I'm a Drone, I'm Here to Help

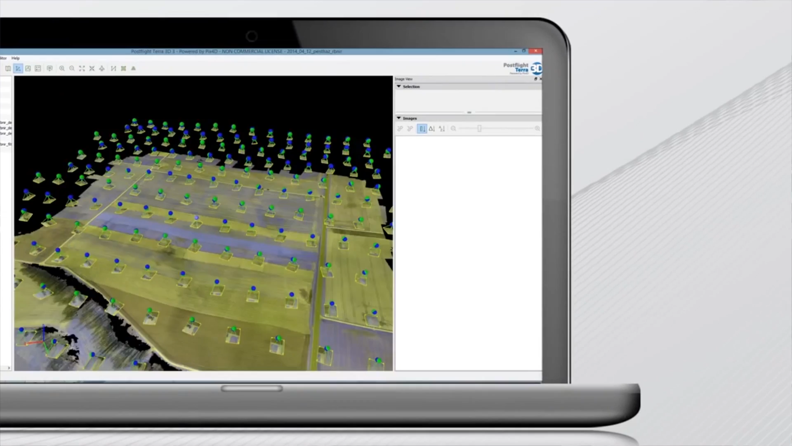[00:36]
So it will automatically define the flight trajectory, the different waypoints in the air, in order to achieve the target.